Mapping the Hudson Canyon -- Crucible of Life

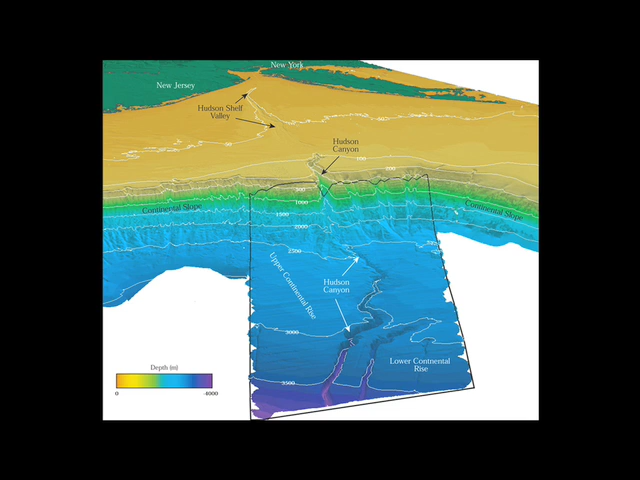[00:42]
It's called the Hudson Canyon because it's a submarine continuation of the Hudson River,